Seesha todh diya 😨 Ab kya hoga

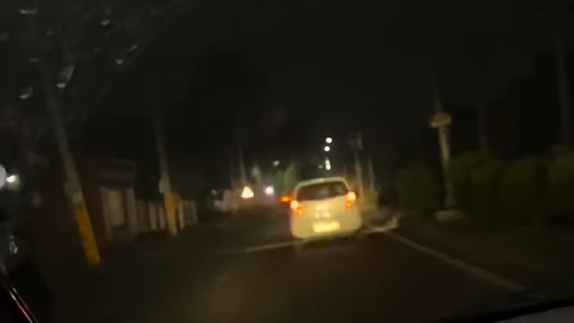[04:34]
ओए क्या था भाई ये, क्या शीशा टेढ़ा।
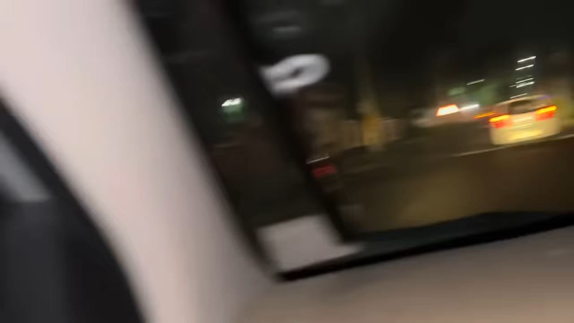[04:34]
अरे यार शीशा तोड़ दिया। अरे पीछे लगा ना गाड़ी के भाई, साइड में क्यों रोक रहा है। वो शीशा भी पड़ गया भाई, इतना चौड़ा रोड था फिर भी यार गत्तर के।